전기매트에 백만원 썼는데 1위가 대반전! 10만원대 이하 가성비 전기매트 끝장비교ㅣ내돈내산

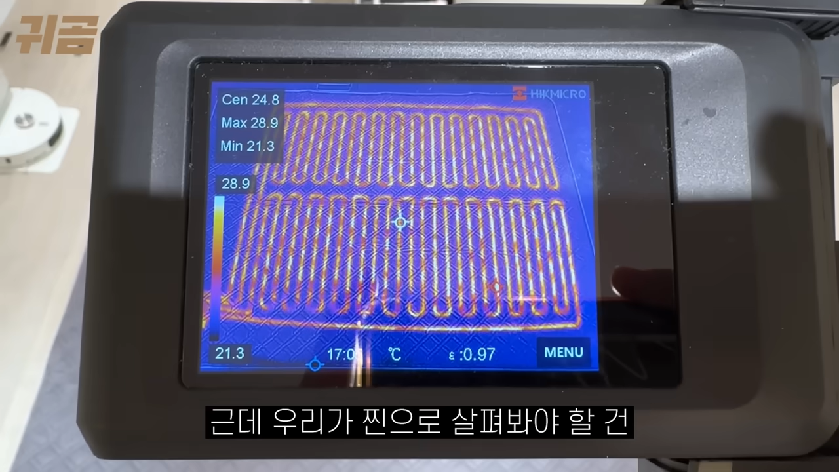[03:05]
근데 우리가 찐으로 살펴봐야 할 건 실제 열선이 깔려있는 면적인 열실평수대 이게 실제로 열선이 눈에 보이지 않고 열선을 얼마만큼
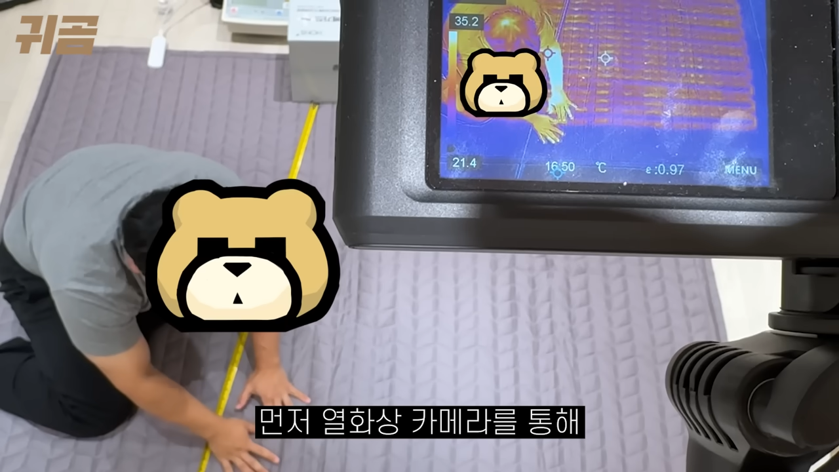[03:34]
있는지를 체크해봤대 먼저 열화상 카메라를 통해 매트의 열성 끝과 끝을 체크한 수치를 바탕으로 열 면적을 산출해봤대 그 결과는?
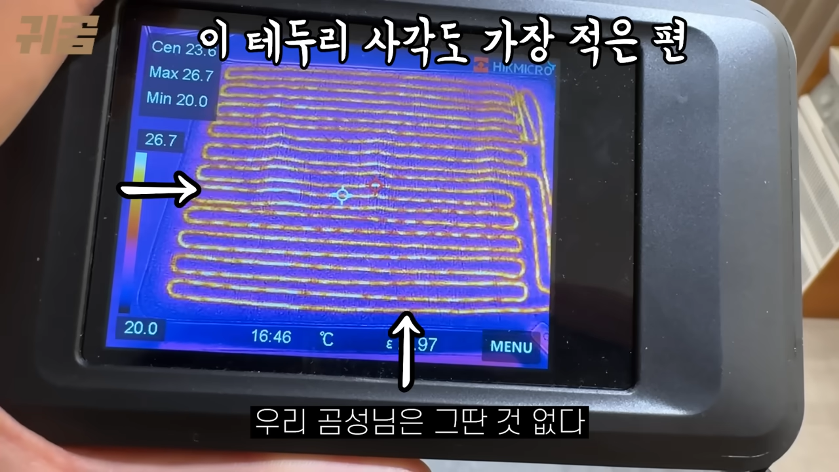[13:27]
On screen: max 26.7°C, min 20.0°C
그딴 것 없다 열선 제일 넓게 파방하게 넣으셨는데 아까도 말했지만 미친 가격은 8만원대라는게 쇼킹한 포인트